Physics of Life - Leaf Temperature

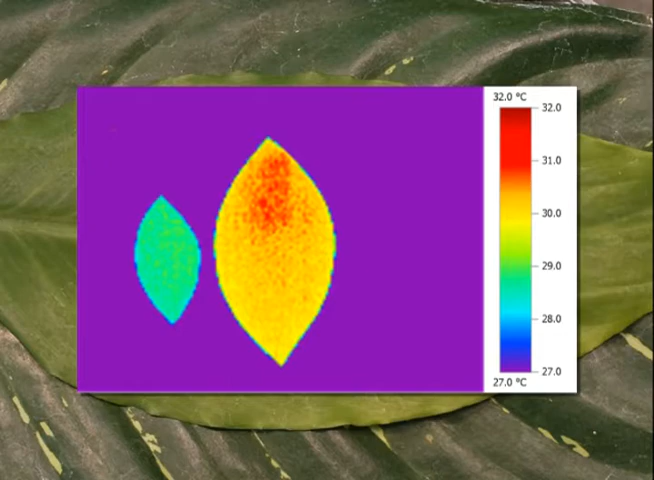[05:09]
On screen: scale top 32.0°C, scale bottom 27.0°C
Red is hot and blue is cool. In still air, the large leaf is very clearly the hotter leaf.
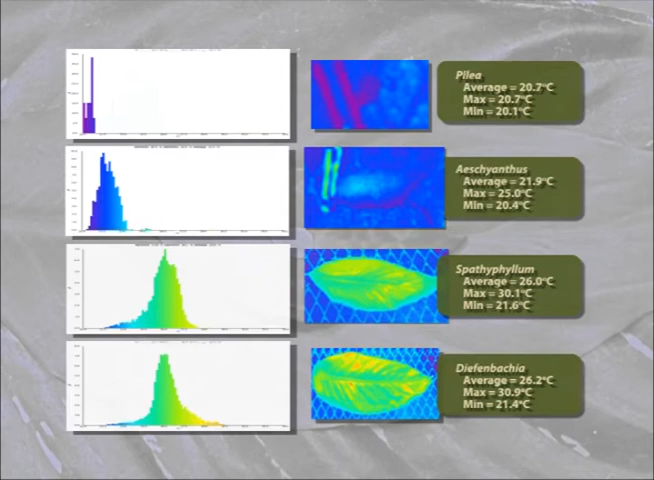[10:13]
and Spathophyllum, and finally Diefenbachia. All the leaves cool down. That's to be expected.
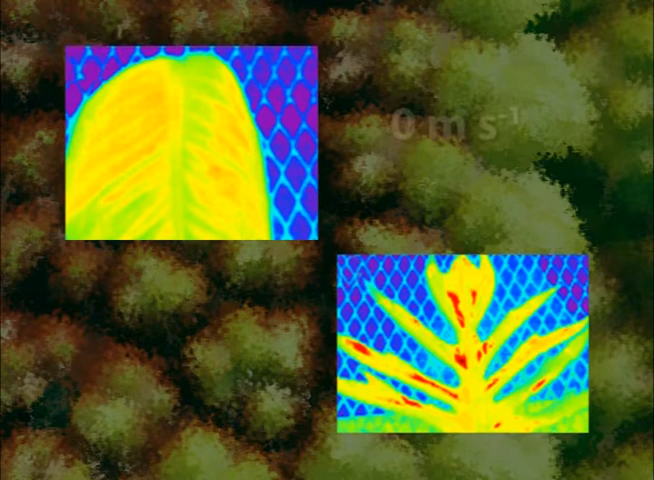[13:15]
What is remarkable about this effect is that it doesn't really matter where the edge is.
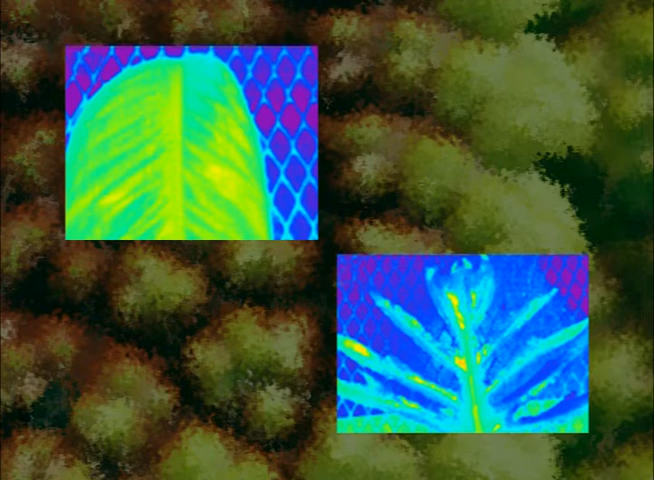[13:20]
Here are two leaves of another species of Monstera. The leaves of these plants frequently open up holes in the middle of the leaf as it matures.